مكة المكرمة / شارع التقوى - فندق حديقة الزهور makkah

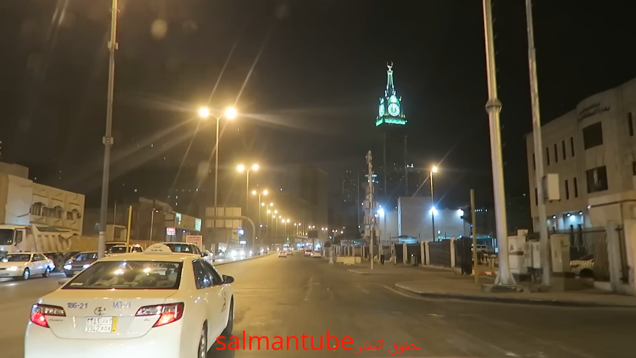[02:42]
وكان الطلب طبعا شارع الهجرة أصبح على يدنا الأيمن، كان الطلب أن أشوف المسافة اللي يمشيها الواحد.
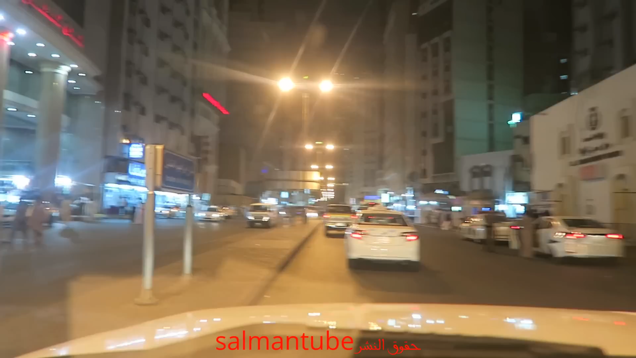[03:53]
طيب الطريق واضح انه مزدحم، لكن اعتقد زي كده وضحت المسافة الى الحرم.
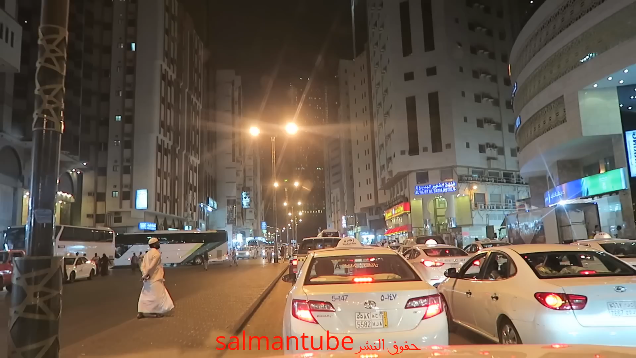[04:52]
ولا طبعا انا ما بدي اعمل وقوف للتصوير وتكملة عشان تتضح. ما فيش هناك في حاجز مروري.